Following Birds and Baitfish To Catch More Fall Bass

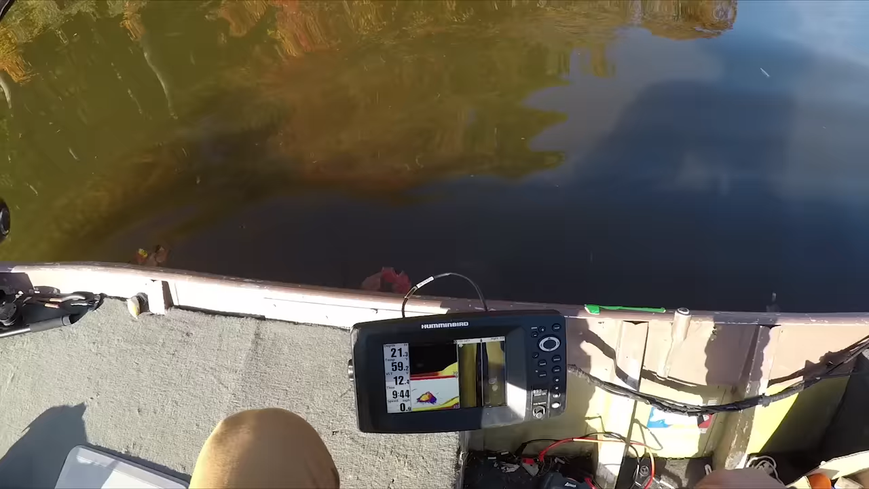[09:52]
on here this is what we want to see right here see all that bait it's down there right in about 15 feet there's a couple of bigger marks around it as well but it's